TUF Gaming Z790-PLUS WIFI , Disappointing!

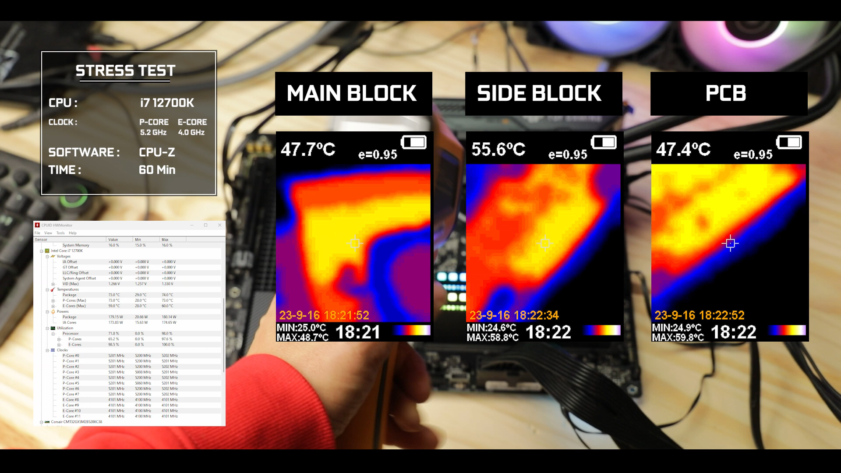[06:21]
i7 CPU and with an hour-long synthetic stress test heat results are correct and show an acceptable temperature control keeping the Celsius bar below 55 degrees Celsius at all time overall I would grade this VRM to a